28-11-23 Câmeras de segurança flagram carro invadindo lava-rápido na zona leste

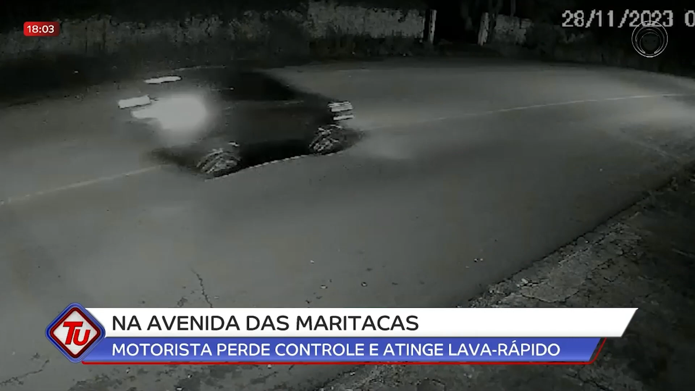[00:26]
As imagens, em dois ângulos, mostram nitidamente como tudo aconteceu.
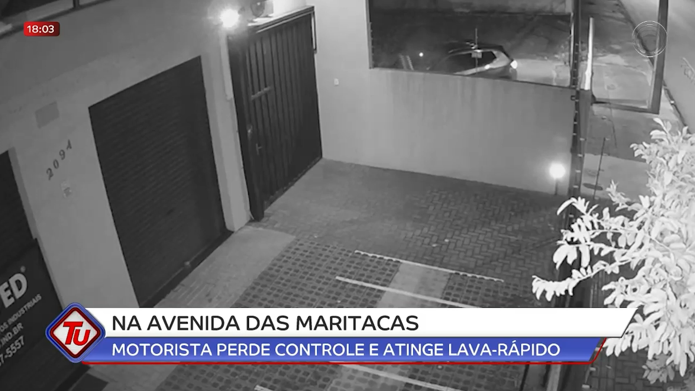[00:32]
Era quase uma hora da manhã, quando o jipe desgovernado bateu contra o portão e, na sequência, destrói o pequeno cômodo.